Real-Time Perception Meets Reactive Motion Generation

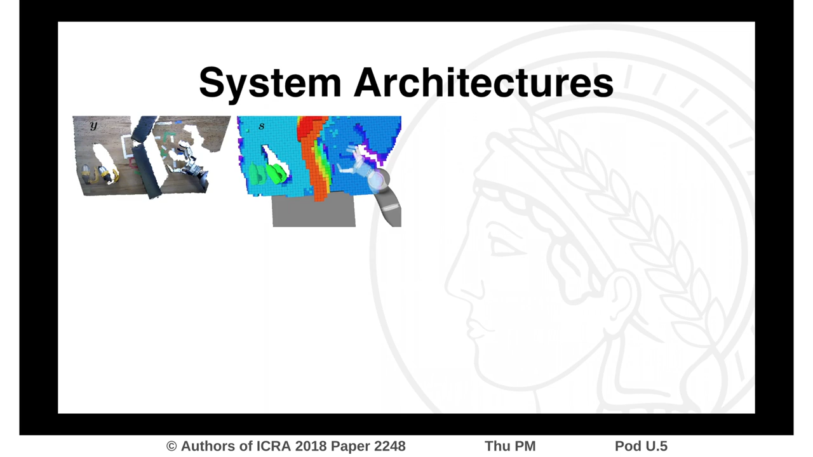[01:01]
The most reactive motion generation directly operates on the latest state information and greedily optimizes towards an attractor shown in green, while avoiding obstacles shown in red.